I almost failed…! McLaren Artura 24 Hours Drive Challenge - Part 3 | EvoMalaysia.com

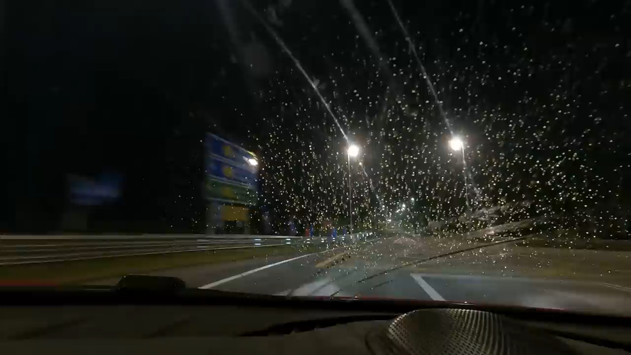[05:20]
Now, because of the rain and low visibility in the morning, we had to drive really slow to dodge potholes opened up by the rain.